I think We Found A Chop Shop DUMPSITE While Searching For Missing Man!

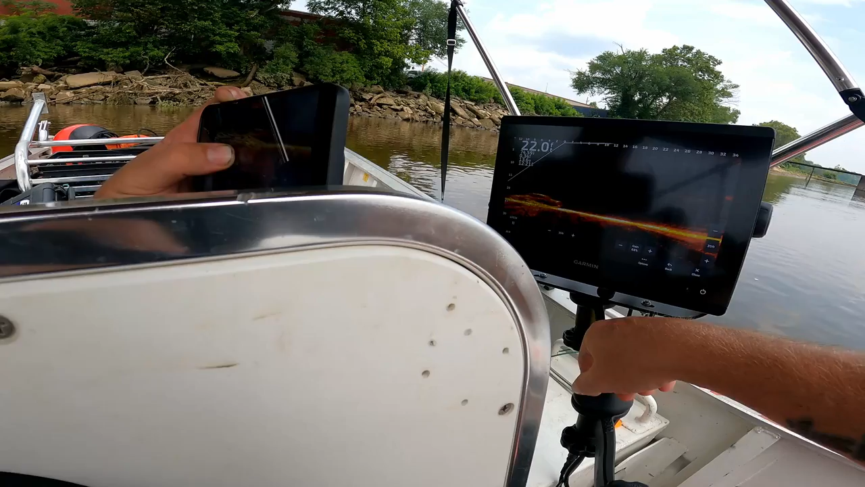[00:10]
Dude, that looks, that even looks like the shape of like a, like a challenger, a charger.
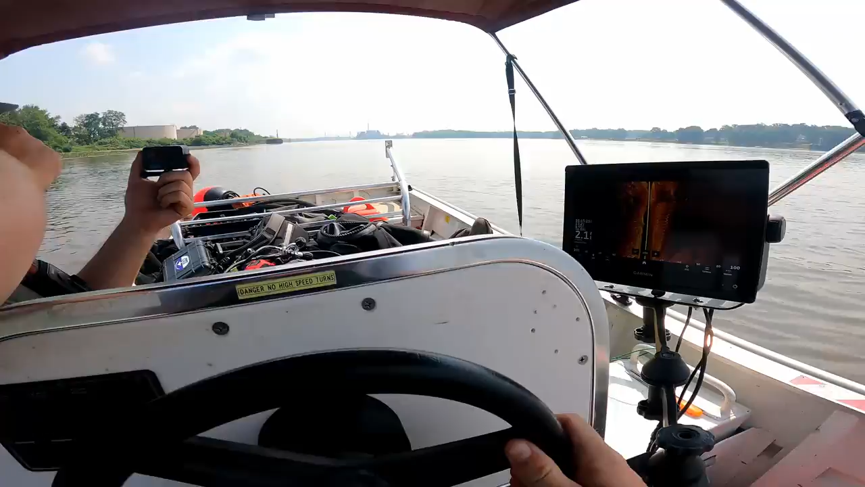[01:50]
If it's that shallow way out here, there's no chance. I mean, it's dropping back down. I think that was just a little spot. A lot of plant life right there, I guess. Oh, look at the grass right here. Oh, that's what we're looking at right now.
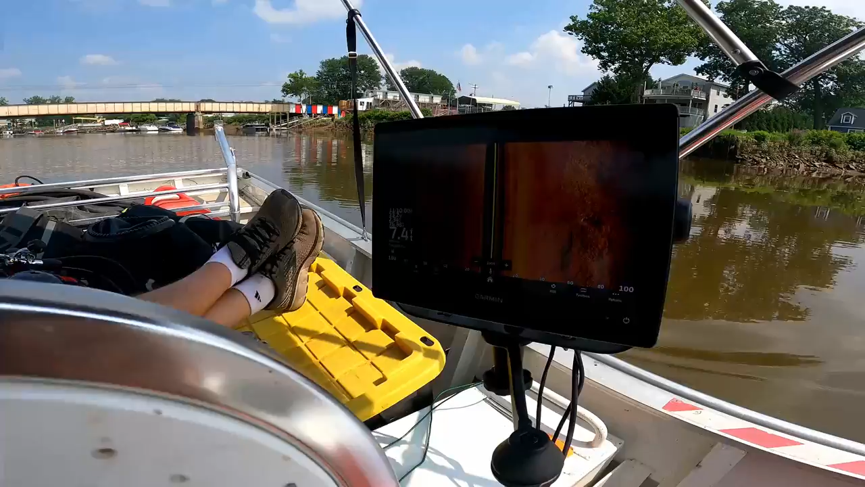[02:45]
That's seven feet right now. But this is super low tide. It's seven feet at low tide.
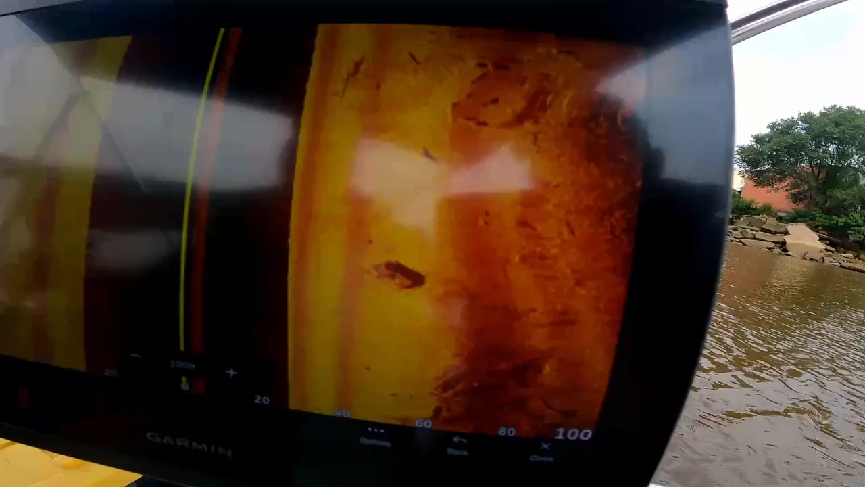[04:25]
But, I mean, we just went over something that sure does look like a car. We're shooting 100 feet, so it's pretty tiny.
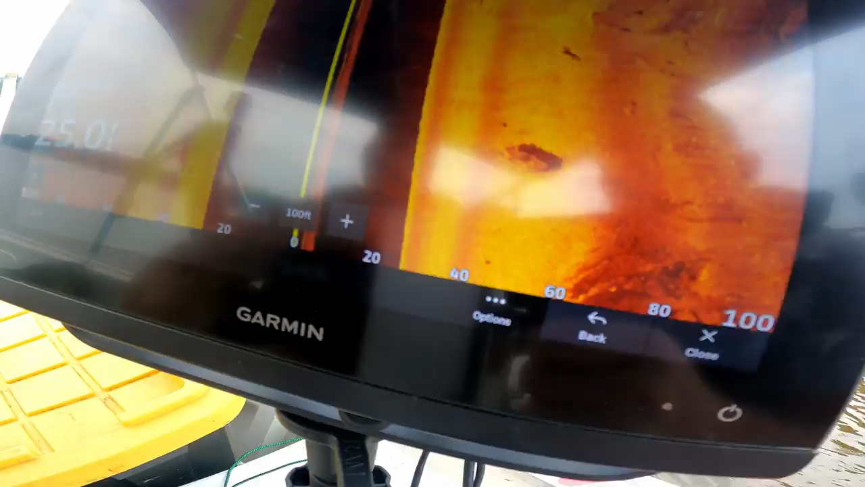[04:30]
We'll go back over it again real quick once we get done scanning a little farther. Yeah, it did. It looks like we just went over a vehicle. It definitely might be. I would say. I mean, it's kind of a good spot, good area. There's a few. I mean, there's some junk out here.
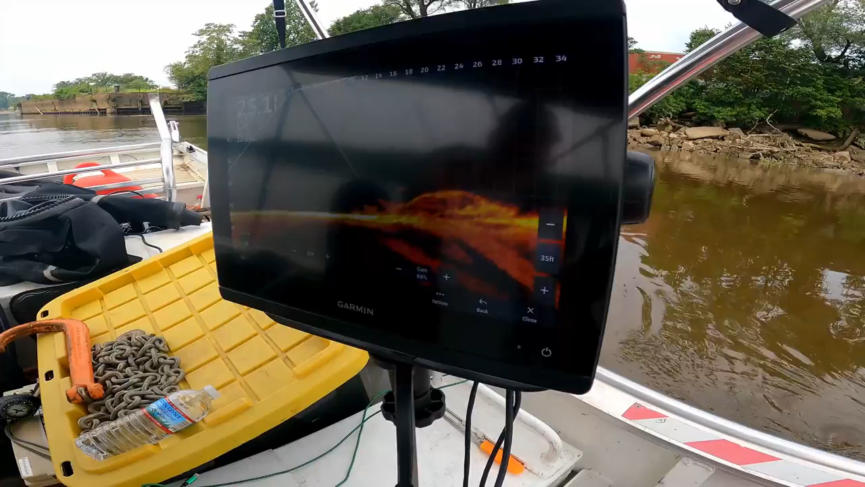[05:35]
I would say, yeah. But, I mean, when it comes to the sonar, honestly, we have no idea where we're looking at.
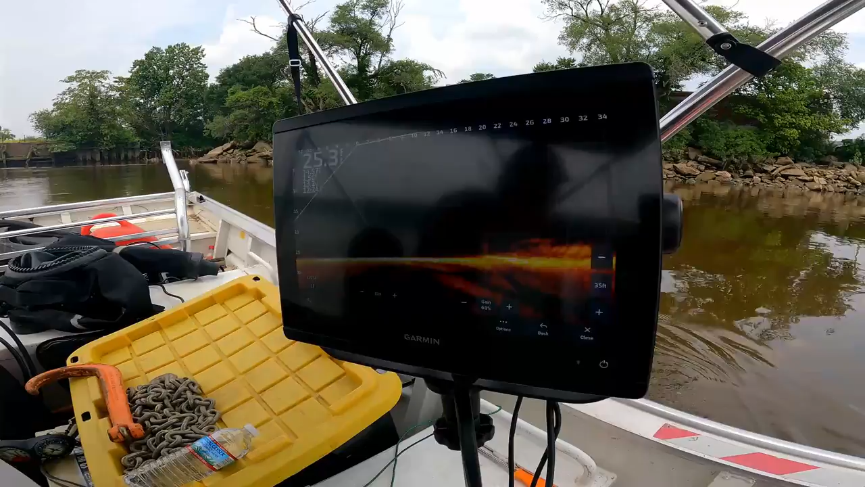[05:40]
I mean, we just know it's a car. Yeah. But, it could be... It could be from the 50s. Who the heck knows? It has happened.
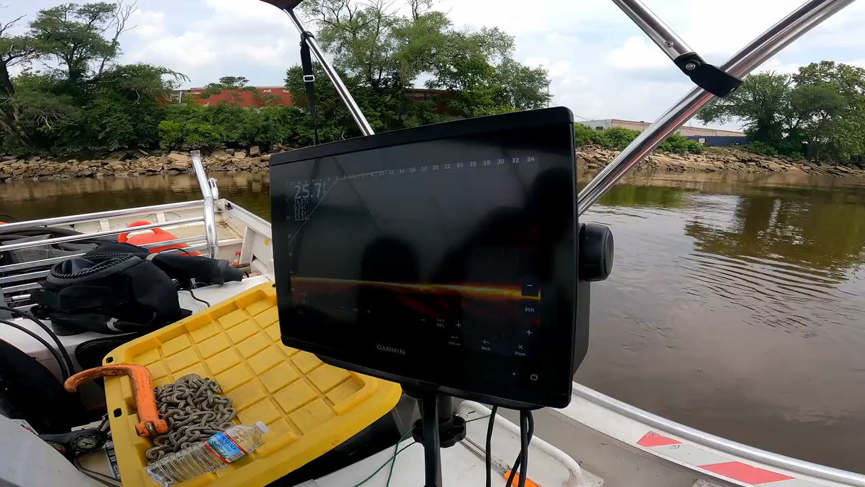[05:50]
I think this is going to be your best shot right here. Maybe if I can just...
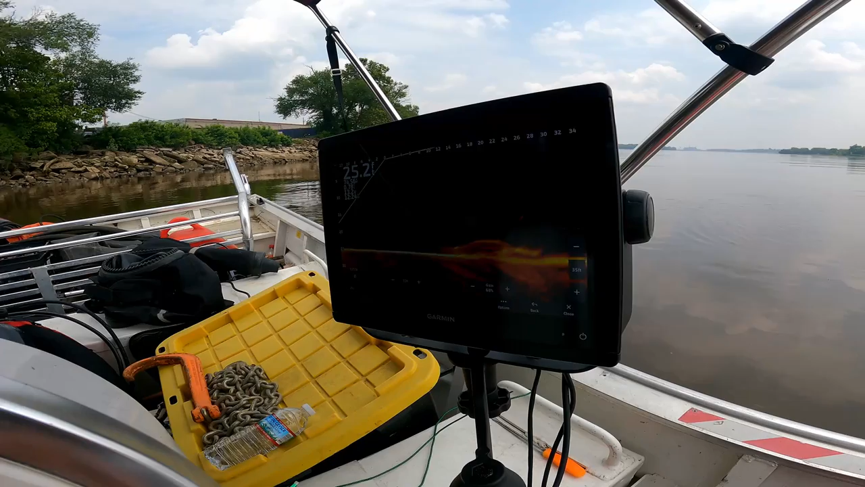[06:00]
Maybe it's an El Camino.
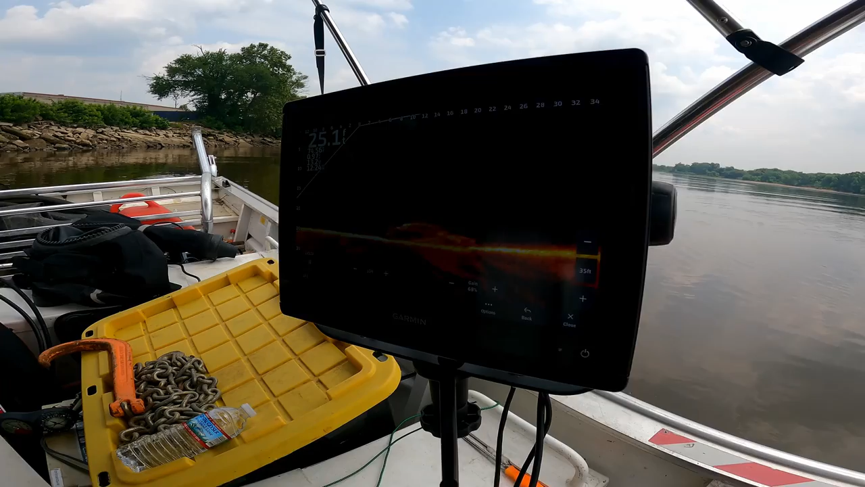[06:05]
Man, I don't know. That looks...
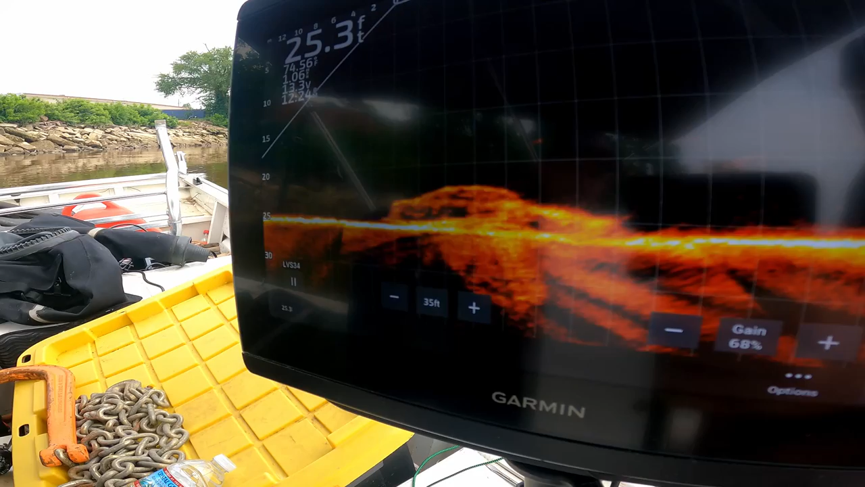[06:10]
On screen: depth 25.3 ft
It kind of has a unique shape to it. Like a mustache? It might.
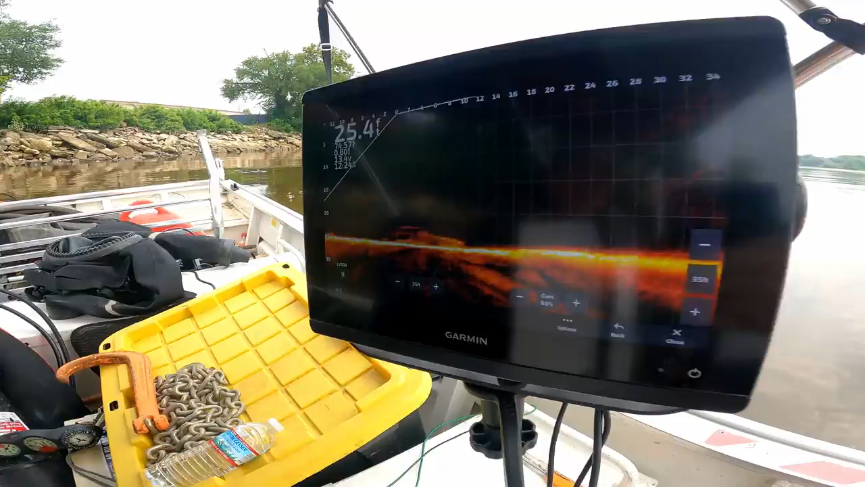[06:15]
It could be. I don't know. Either way. It's so hard to just say... It's so easy to just say, oh, yeah.